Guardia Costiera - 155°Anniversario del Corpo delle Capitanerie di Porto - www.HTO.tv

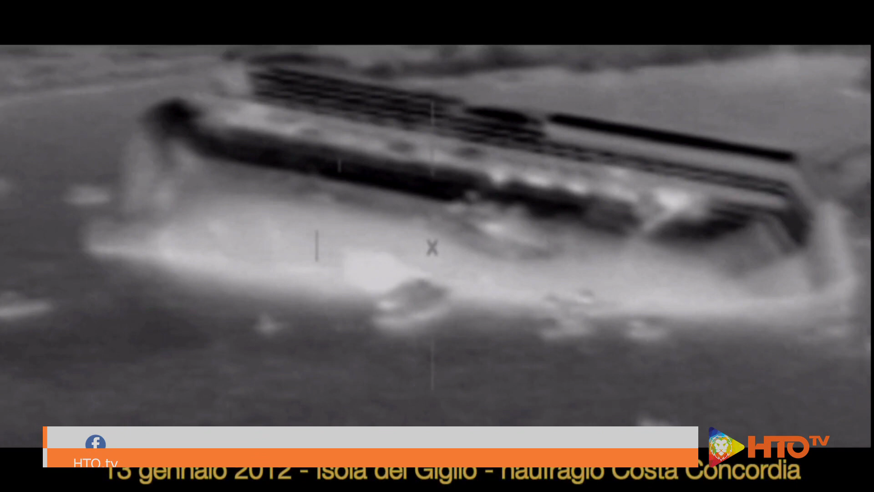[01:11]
OSC in volo, OSC in volo.
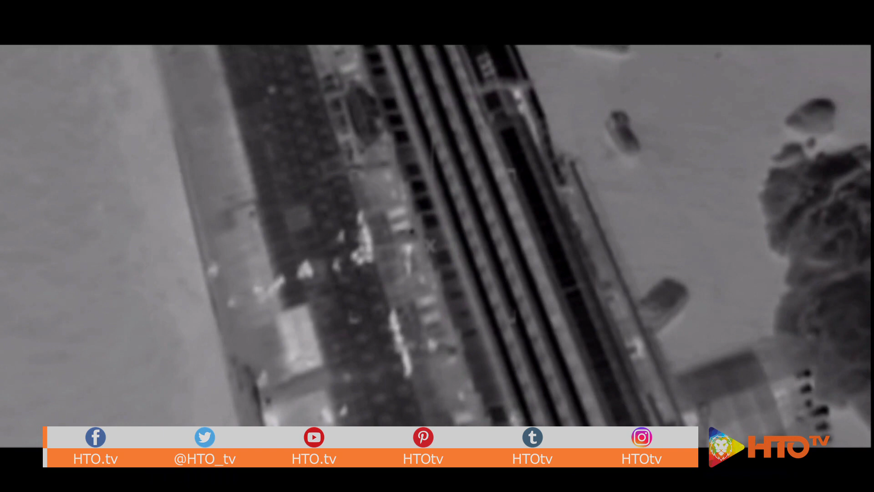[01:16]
C'era un'altra defunzione, in prua proprio, facevano segnale. 3, 2, 1.